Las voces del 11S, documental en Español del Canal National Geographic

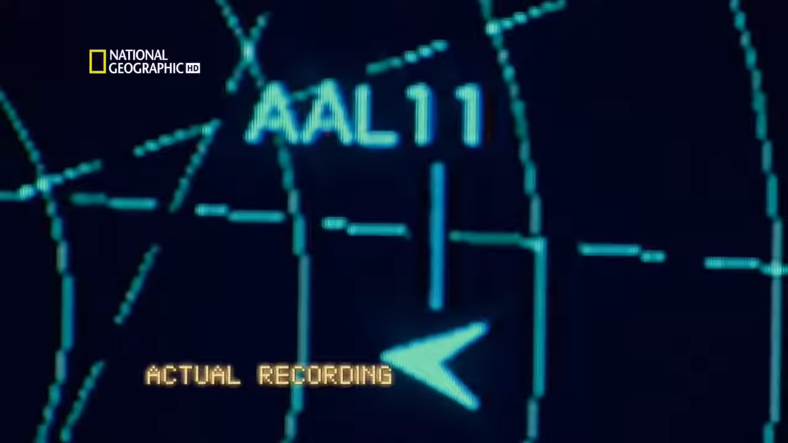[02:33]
American 11 Boston, asciende a 270 American 11, gire 20 grados a la derecha Mike Lima os recibe alto y claro Pero tras 13 minutos de vuelo, el controlador Peter Salesky perdió el contacto con la cabina American 11, asciende, mantén el nivel de vuelo a 350
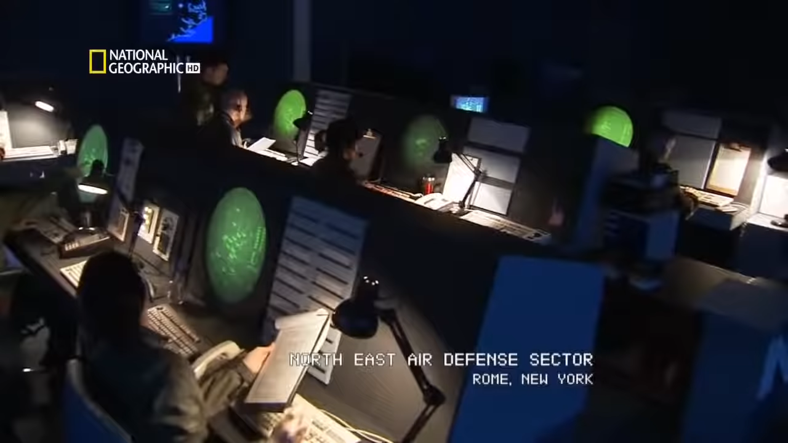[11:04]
En la época del 11-S La defensa de la costa nordeste de Estados Unidos estaba
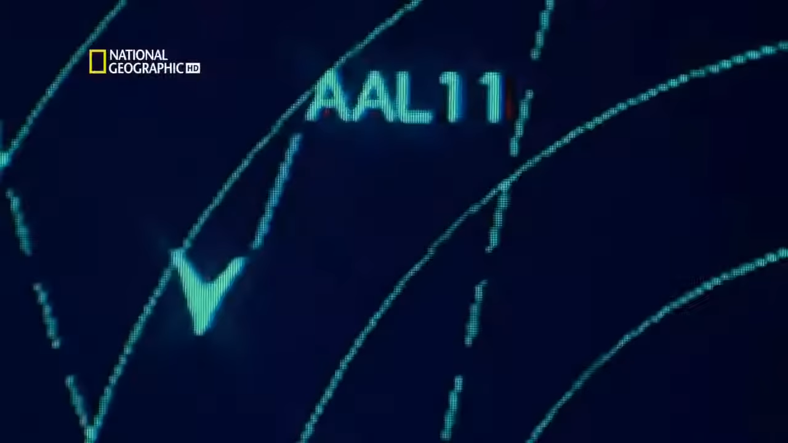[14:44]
No sabemos a dónde va, pero se dirige al Kennedy Está a unos 56 kilómetros al norte del Kennedy Y va a unos 367 nudos Vale Les llamaremos en cuanto tengamos más datos Gracias
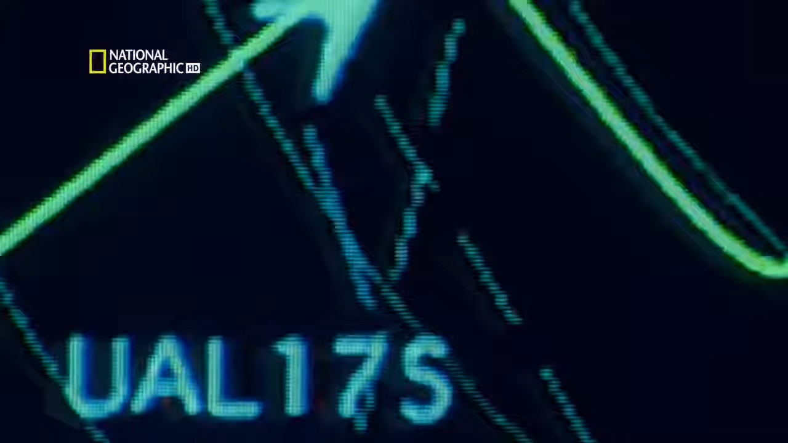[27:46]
Normalmente bajan a 500 metros por minuto, pero este avión bajaba casi 700 metros cada 12,5 segundos.
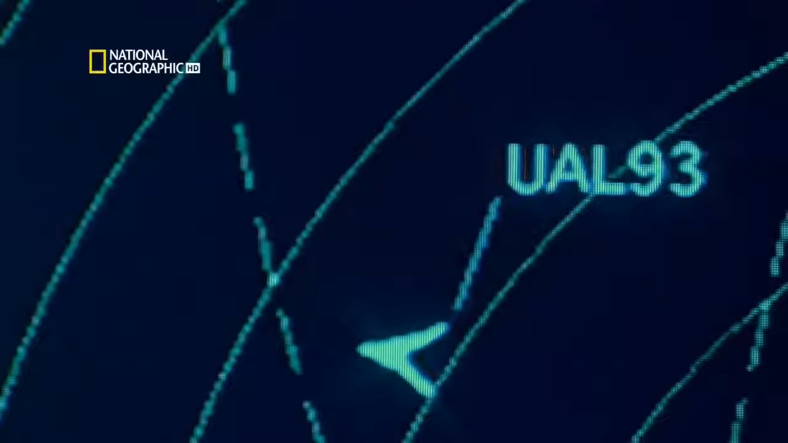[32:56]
Buenos días, Nueva York. Le se llama United 93. United 93, Nueva York.
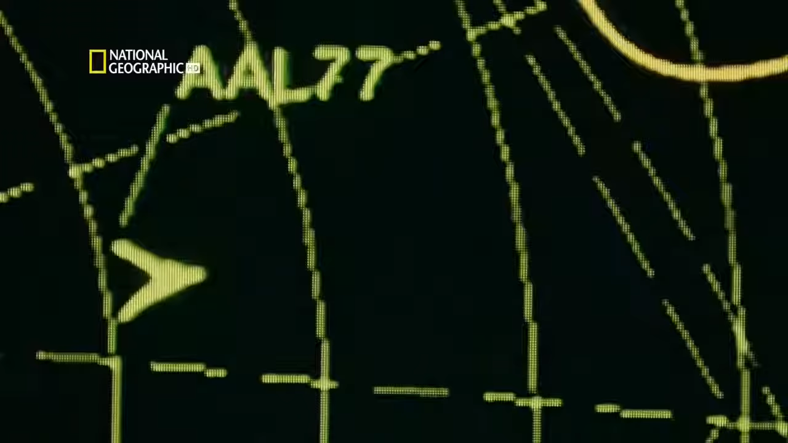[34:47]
La torre de Indianápolis, estaba trabajando con él, pero desapareció del radar.
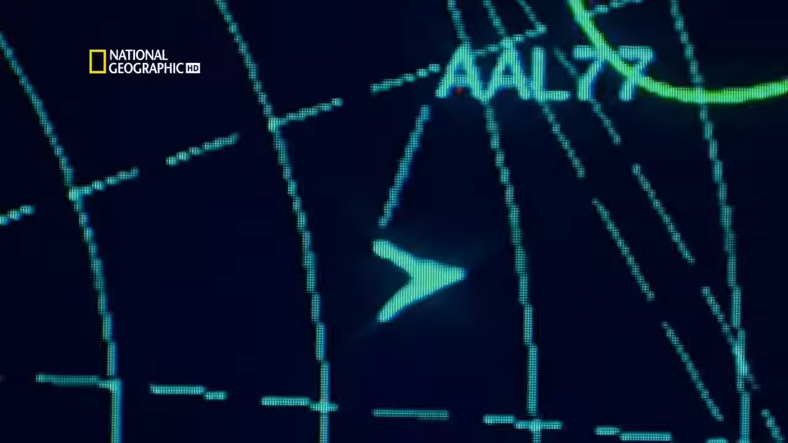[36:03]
Gopher 06, avión a las 11 en punto a 8 kilómetros hacia el norte. A gran velocidad.